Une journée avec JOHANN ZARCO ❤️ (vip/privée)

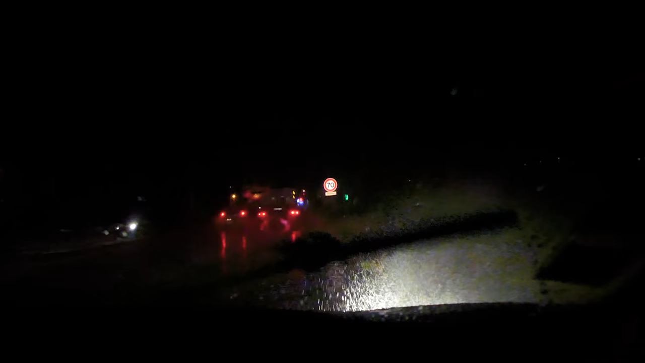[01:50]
comme vous pouvez voir sur le côté On vient juste de sortir du McDo Et il y a une puite déferlante Alors on espère que pour demain, ça ne va pas être comme ça Sur le circuit Sinon,
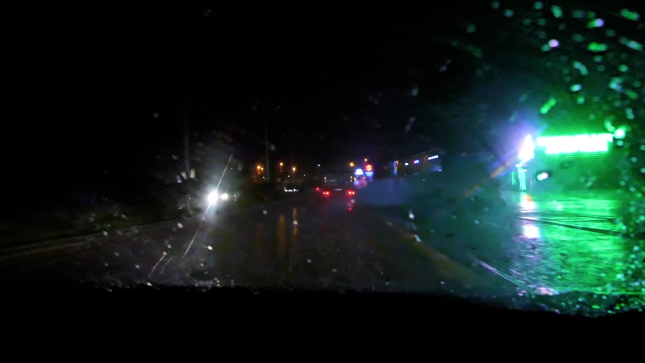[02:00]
il va falloir appeler Michelin Pour leur dire de mettre les pneus pluie Bon, t'es prêt, Pierrot, pour la puite demain ?
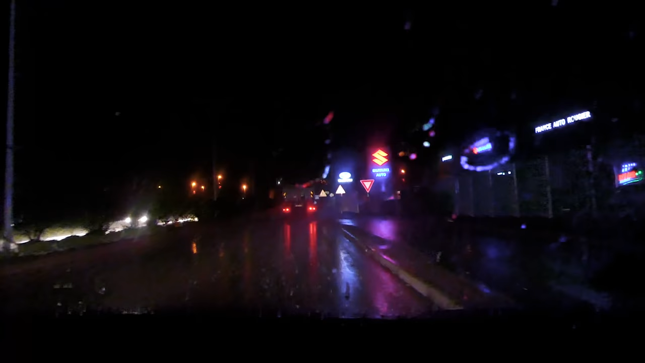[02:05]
J'espère que ça ne sera pas comme ça Franchement, moi non plus